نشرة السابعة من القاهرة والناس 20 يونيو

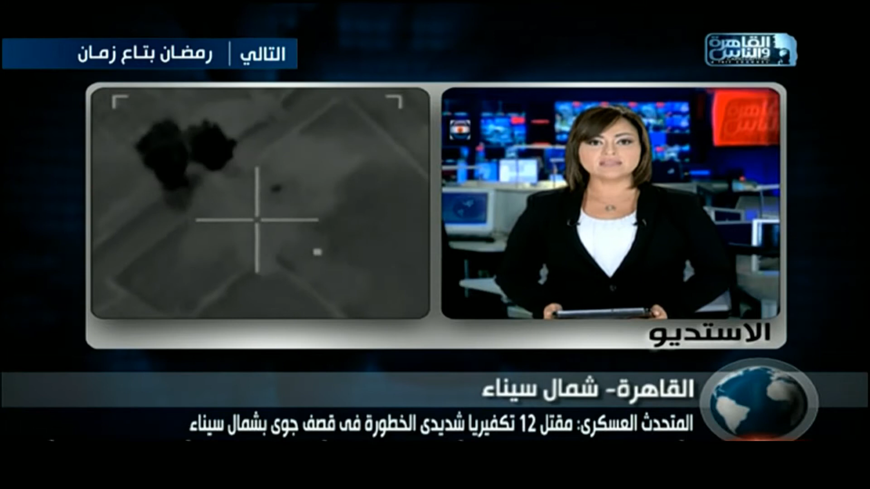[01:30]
من قيادات تنظيم أنصار بيت المقدس وتدمير أربع عربات دفع ربعي خاصة بعناصر التنظيم القوات المسلحة جيش وطني يعمل بتجرد تام من أجل